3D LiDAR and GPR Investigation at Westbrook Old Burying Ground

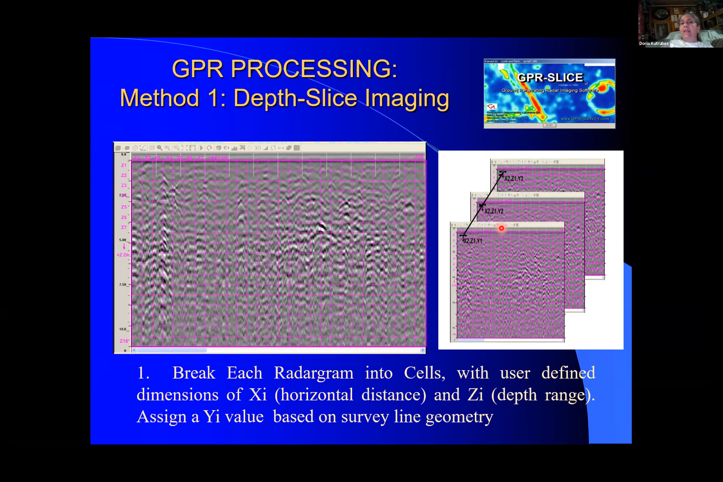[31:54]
And then it's going to look left and right at adjacent lines. It's going to look within a whole sphere or semisphere in this case of where things are located. And then what it's going to do is assign a color to those reflection amplitudes.
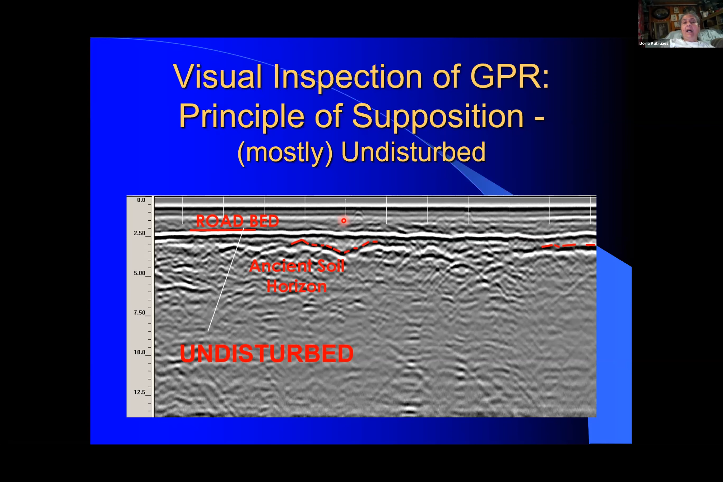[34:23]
If the road is disturbed, then it happened after, or at least the embankment from the road. If is it disturbed, we have an idea that, you know, the burial is modern. However, if it's disturbed, you know, this layer is, you know, kind of disturbed, then you get an idea that it predates the road. So here's an example of an ancient burial, pre-1890 at least. And here's your horizontal, your ancient soil zone. And then it's missing. It's kind of, you see the downward dipping, the V-shaped reflectors, that's characteristic of a cut and fill.
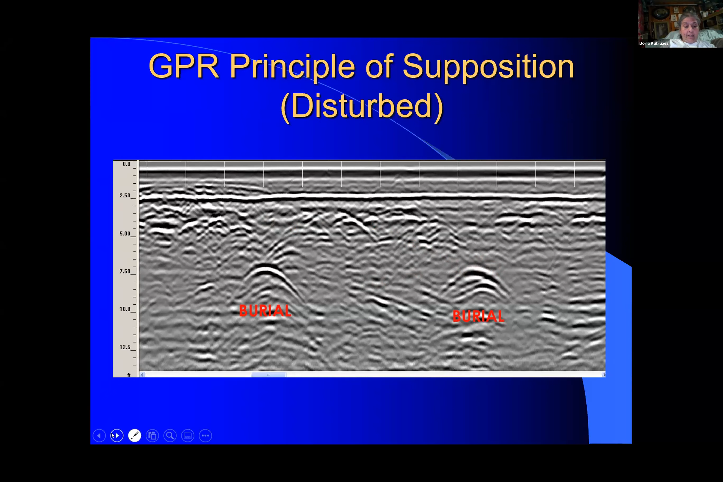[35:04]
And here's another burial. So again, we're trying to take the squiggly lines and try to make sense of it and plot it. Here's some more examples, by the way, of other burials.
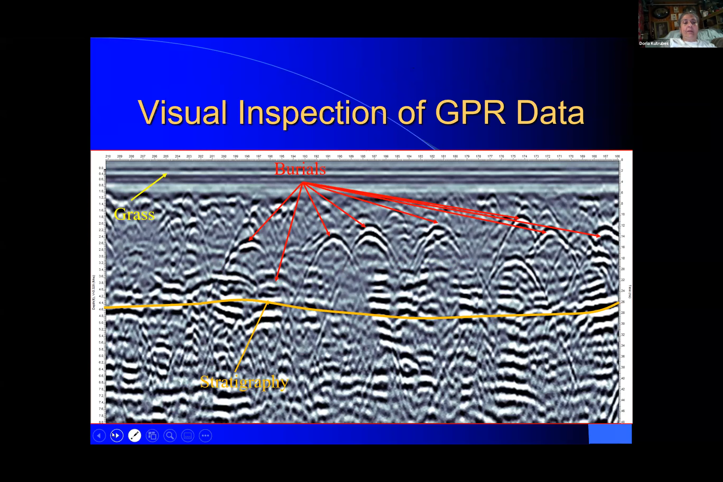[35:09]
What you're looking at is a plan view image.
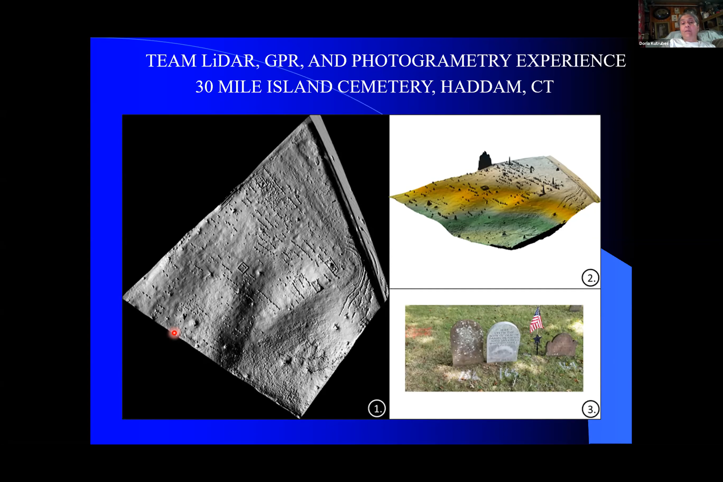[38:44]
Because sometimes the radar is kind of ambiguous. Well, we have a hyperbolic, sort of, we're not sure. Does it correspond to something that looks like it's been previously excavated? So this is the kind of process that we do. And what we do is we take, this is a summation of a visual inspection.
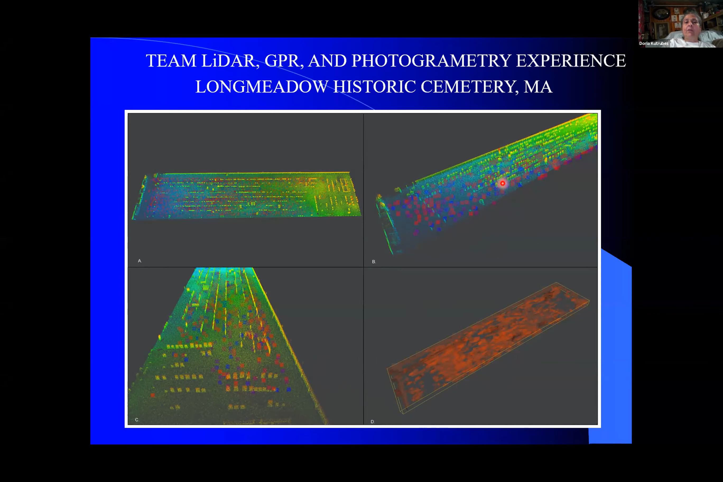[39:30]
to Tom's LiDAR image, or we can have just a residual map. So here are different ways of portraying, you know, these are headstones in the lime green and these red and the blue are burials or possible burials. So you can see that there are some areas where there's unmarked graves. All right, and that is it for me.
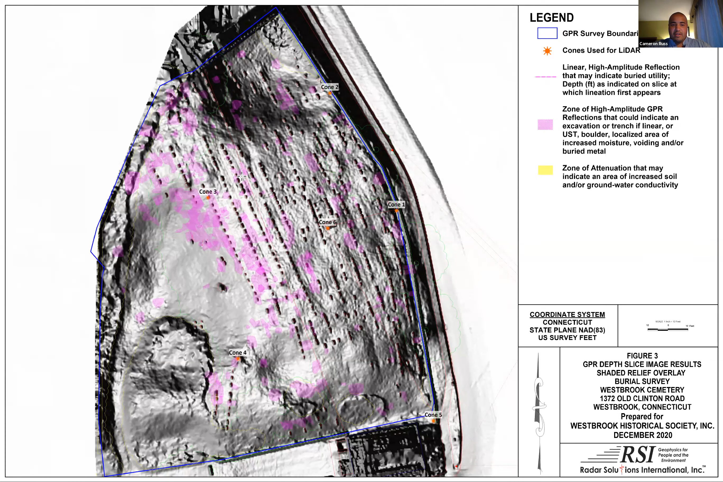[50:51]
So with that said, if they have been moved, they could have been moved into a place there was nothing buried there. So they might not have reburied the body. All right, and so these circles here, this is actually done, we take the LiDAR information and with the shaded relief, by changing the actual light angle, we're actually able to highlight these depressions. And so you can see through here, kind of where these ovals are, that we actually can see kind of depressions in the earth,
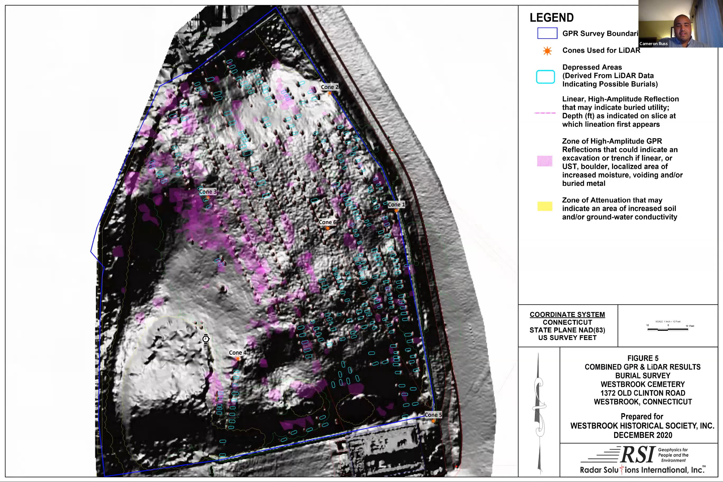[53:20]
However, we go back to this figure here. Go back one more. I know in this wooded area here, we do see some kind of lineaments that might be indicative of a possible dwelling, but this is currently forested. So there's nothing we can do in the way of GPR to determine anything that's in through here.
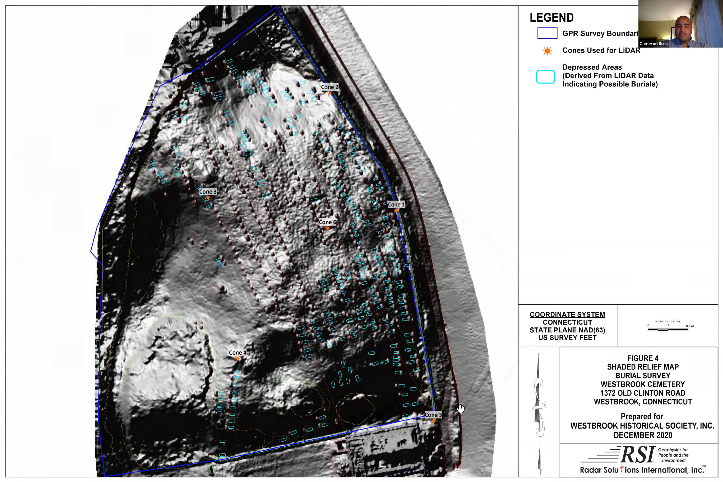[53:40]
So let's go forward. Now, do we have any more questions in terms of what we see with the GPR?
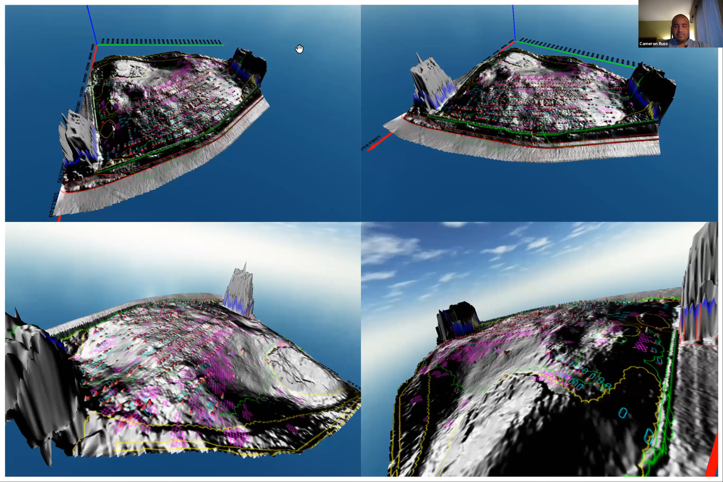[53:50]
Actually close this out. I'm going to go into what's called the depth slice imagery. So with the depth slices, we have to put them all into a volume, as Doria mentioned before. So I'm actually going to share this right here. And so here we are looking at actually at our grid. We're looking at the top of the earth here.